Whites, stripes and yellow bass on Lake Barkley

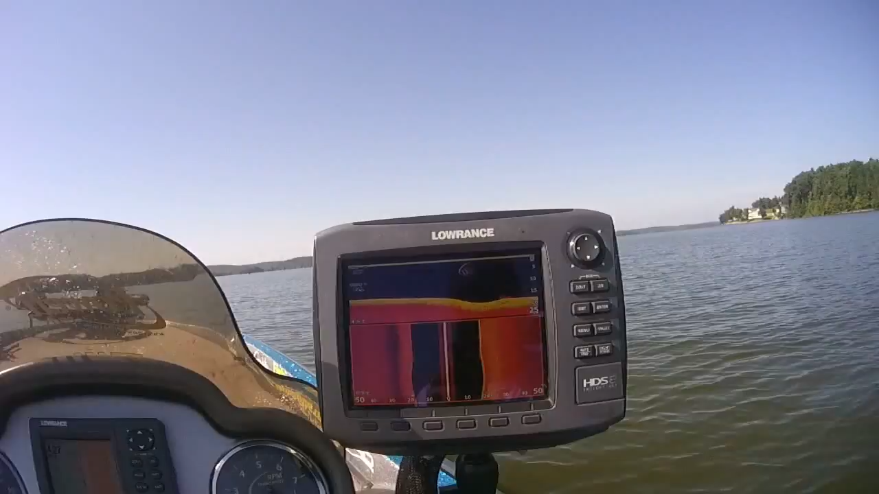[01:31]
As you can see on here, a little group of fish down here. And right now what we're fishing, and you can see it on the GPS, here's just a straightaway.
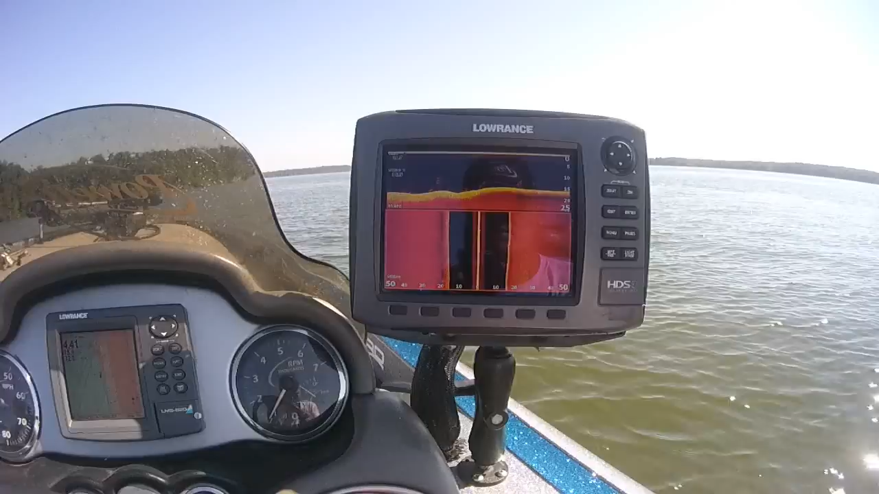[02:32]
So we're just going back up this side of the river channel here. And generally the steeper the break, the better for the white bass and the stripes and yellows and stuff. They seem to like that real steep break. They don't tend to like it real shallow on top, I mean 8, maybe 10 foot, and then having it break off.
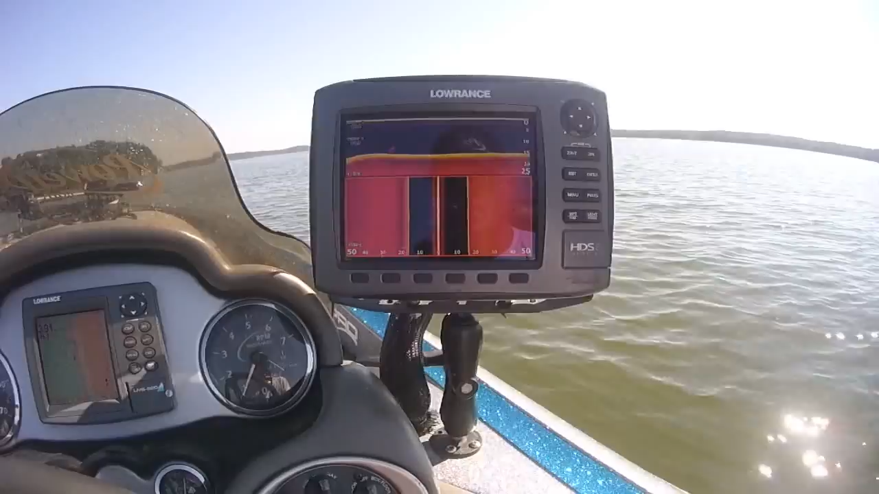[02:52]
Right now I'm staying in about that 15 foot range, it's shallower yet up to my left, it's shallower this way, we're deeper off to the right. And I'll show you as we get up here, we're getting fairly close to where that point will be, and you can start seeing some stuff on the bottom here.
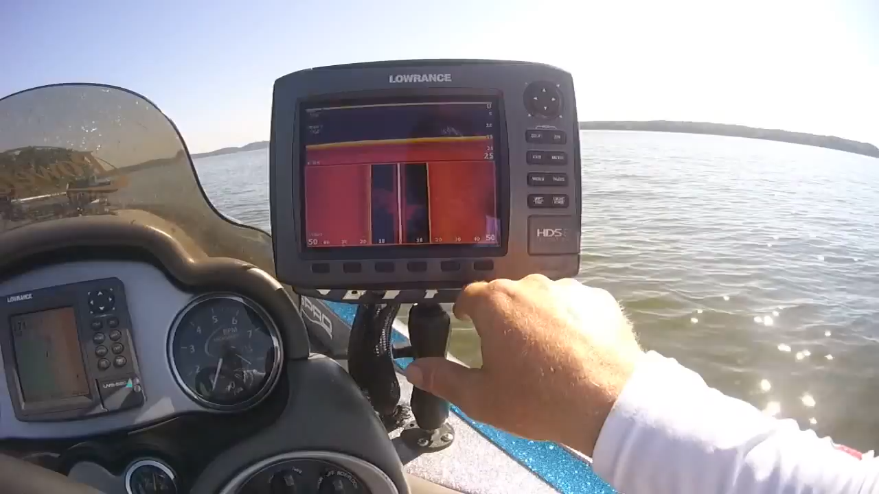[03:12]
Those aren't fish, I can tell by the shadows, they're still stuck down on the bottom. There's a bunch of stumps along here in one area, and there is some rock. You start seeing more of these diagonal lines like this, that's going to be more of your, that's looking more like fish there. We've got some debris on the bottom. Now I'm a little bit more up on top of this flat, and it should start breaking off as we break off the tip of it.
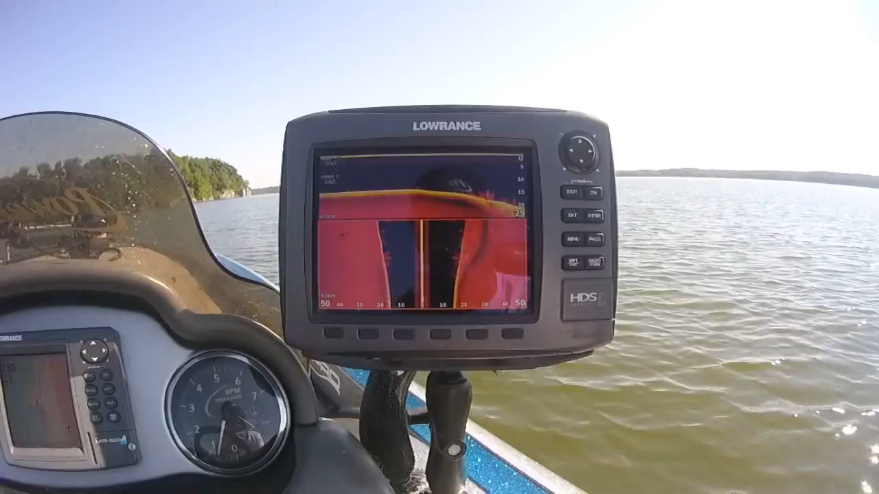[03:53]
Three bigger fish off to the side here, and here you can see these are all stripes and whites, all stacked down. This is what it looks like on the down imaging. Here they're all stacked down along the side there. And the right, just as it starts breaking off, and now it's going to flatten out, now we're kind of into the, we're into the gully of it. And what it does, I'll show you over here again, we kind of got this gully right there, here's where we're at now, and then it's going to break back up on this other point.
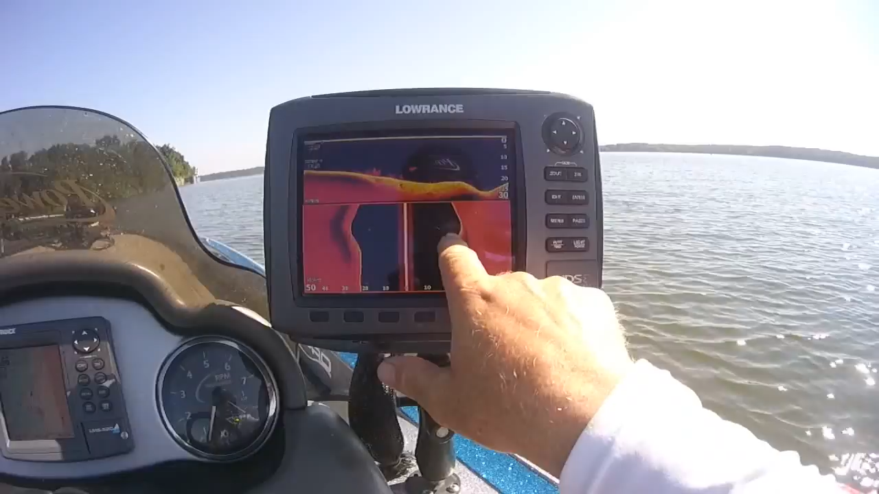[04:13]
So we broke down to the bottom of it, now it's coming up on that other point there. And this would be considered, we're coming up on the down current side of the point, where all the fish were here, as the current's blowing into them like that.
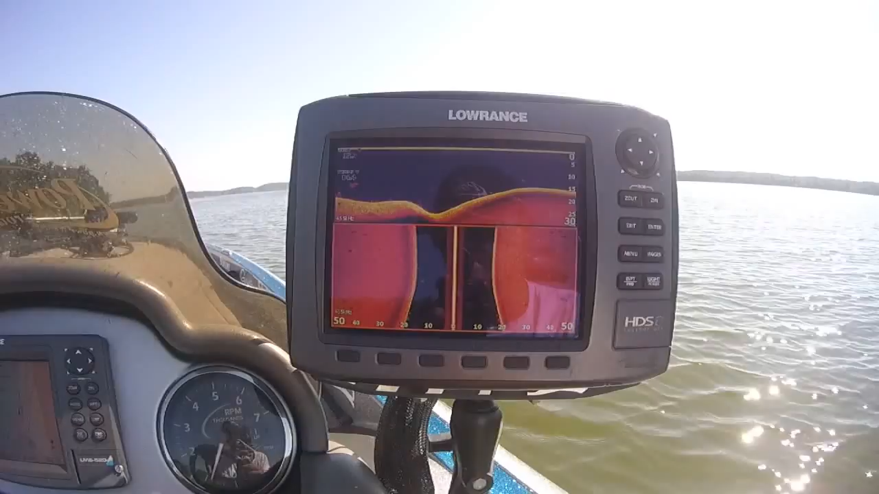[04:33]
So I'm going to spin around, there's definitely not as many fish up on, there's a little group of them there.
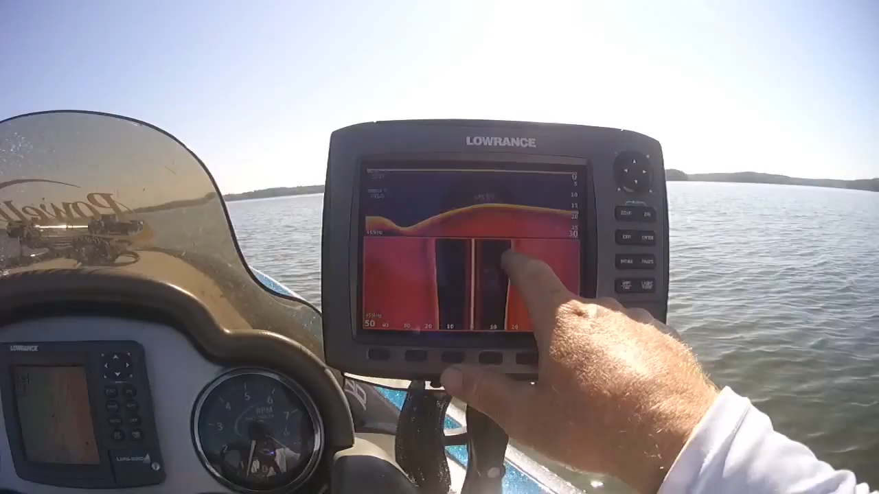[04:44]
There's not as many fish on that down current point, as there are fish that were sitting on that point facing into the current. So we're going to go back here. We'll make one more idle over it, and then we'll try to get ourselves positioned right, where we can set up and make some casts on those fish.
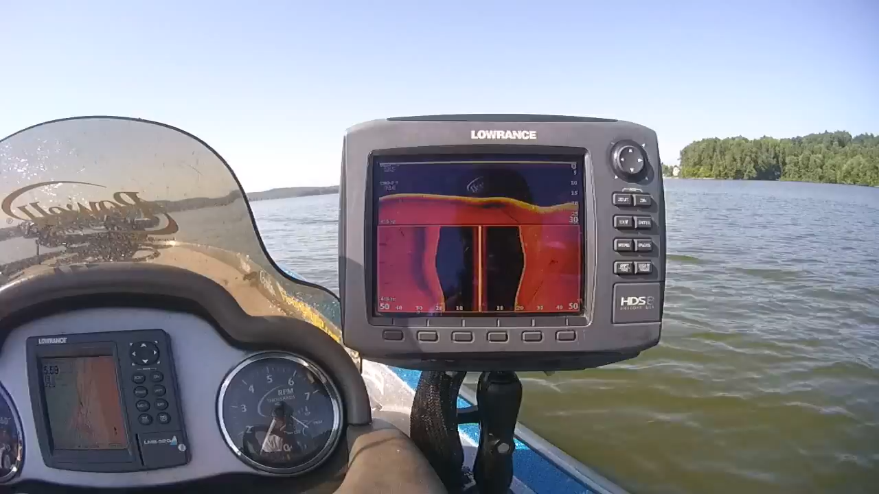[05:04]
And I actually like fishing into the current when you have current, that way you can cast up the current, and then bring that bait back to you. And it looks like a natural presentation, you know, as a bait fish, an injured bait fish is being pushed around with the current, it's going with the current, not against it.
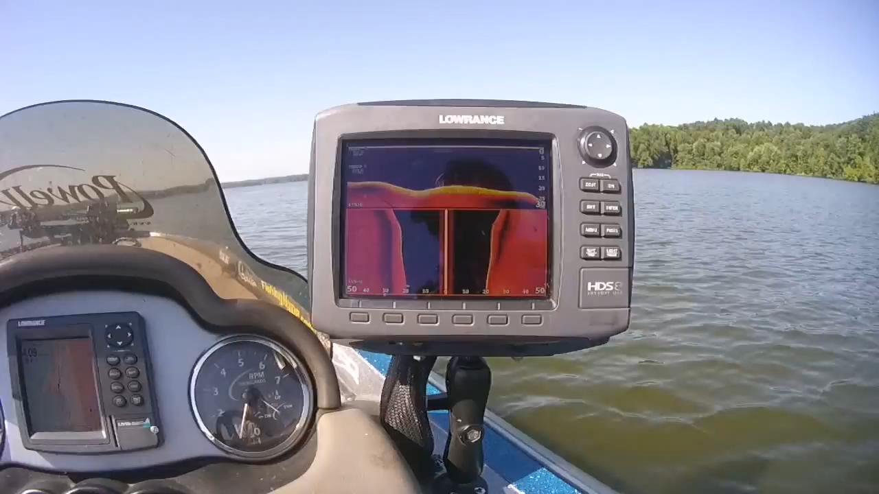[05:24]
So now we broke off that, that little point down in the trough, and now we're coming up on that point that had all the fish on it.
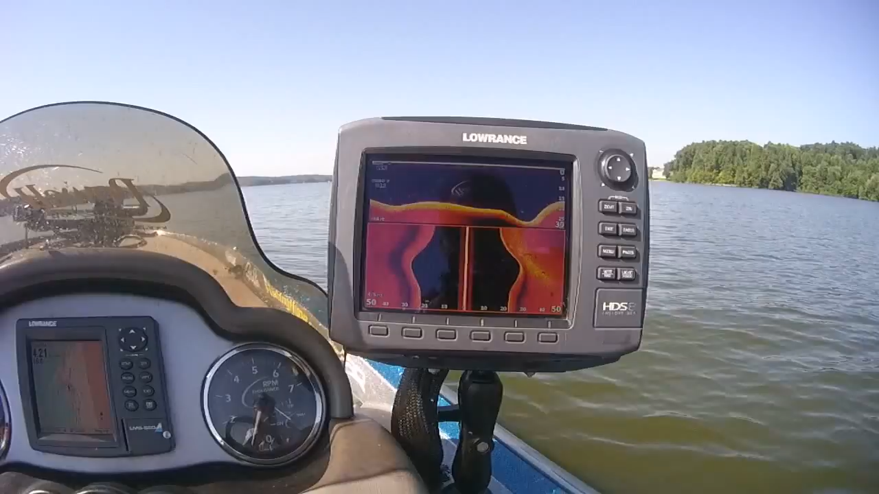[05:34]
You can see some tuck really tight down to the bottom right there. And you've got a bunch suspended.
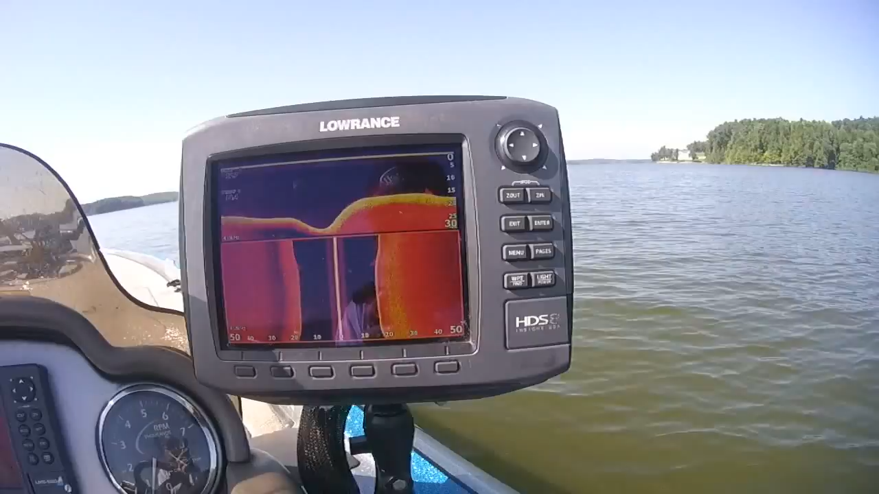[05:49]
So I'm going to get us turned around here, and we'll get set up, and we'll see if we can catch some.